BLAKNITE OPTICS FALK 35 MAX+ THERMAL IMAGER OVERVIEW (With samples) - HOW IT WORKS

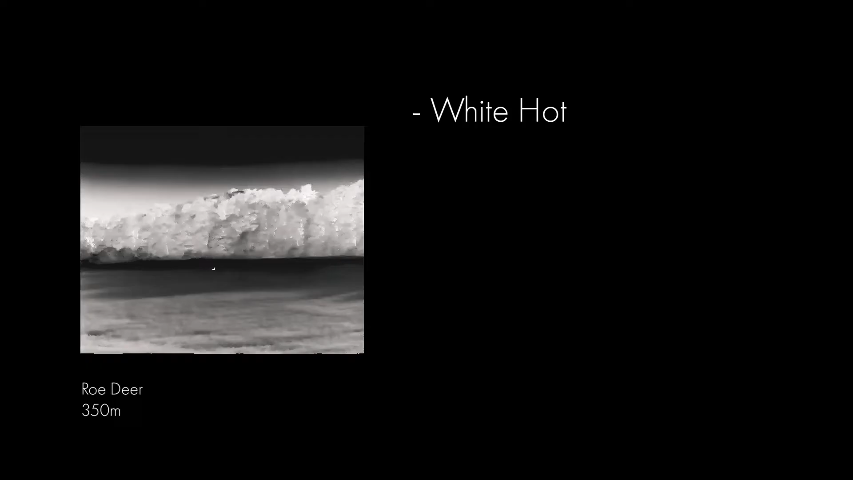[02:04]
Standard cycling through the various detection modes is easily accessed.